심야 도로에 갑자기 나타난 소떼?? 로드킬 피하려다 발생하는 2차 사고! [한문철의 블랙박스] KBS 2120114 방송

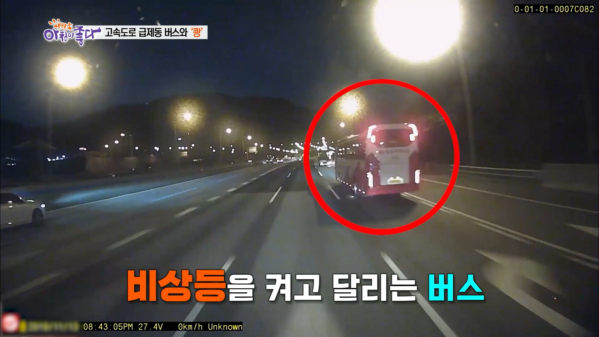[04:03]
버스가 비상등 키더니 5차로 4차로 부릅니다. 들어와서 멈추네요. 멈추네요.
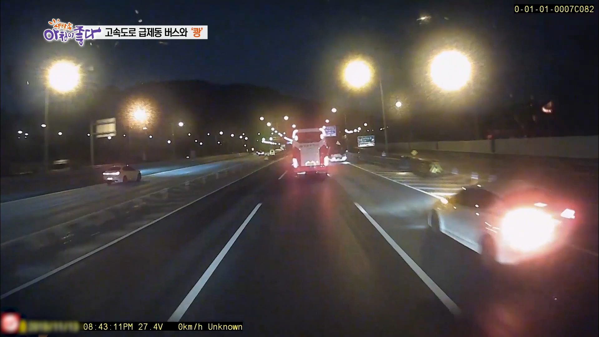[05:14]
13초 끝, 14초 시작할 때입니다. 버스에 브레이크 등이 들어와서 사고 시까지 겨우 4초밖에 안 걸립니다. 4초 만에 멈출 수 있을까요?